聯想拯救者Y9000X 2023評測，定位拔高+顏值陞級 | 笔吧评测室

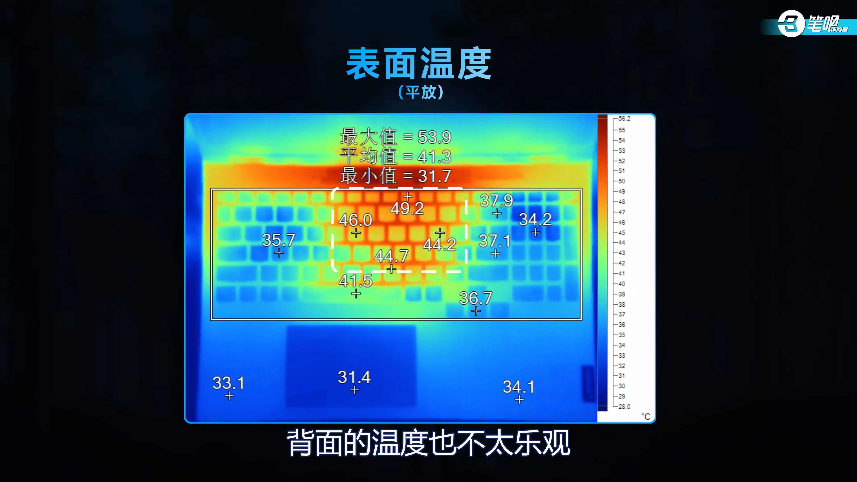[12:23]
On screen: scale top 56.2°C, scale bottom 28.0°C
2度中央区域也有45度热感非常明显背面的温度也不太乐观尾部附近达到了50度拿起机身的时候就能感觉到热度噪音方面超能模式下满载人为分噪为55.
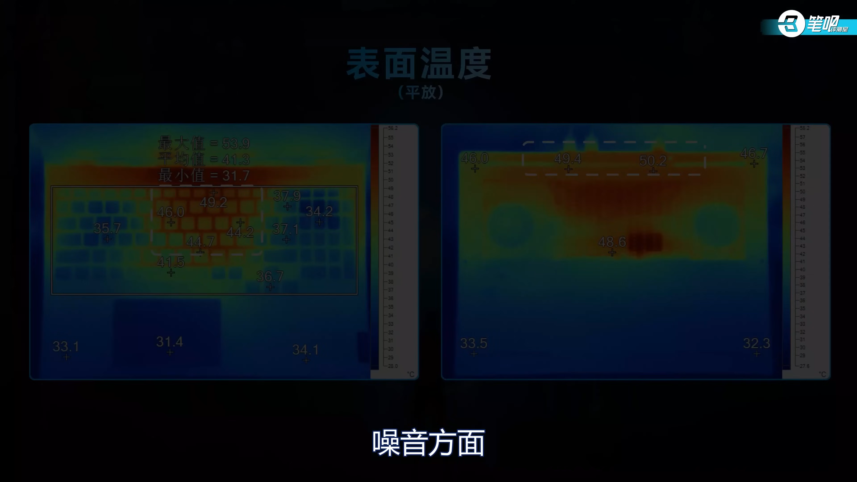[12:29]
6分贝属于常规水平总的来说Y9000X2023的核心散热很好但是表面温度明显偏高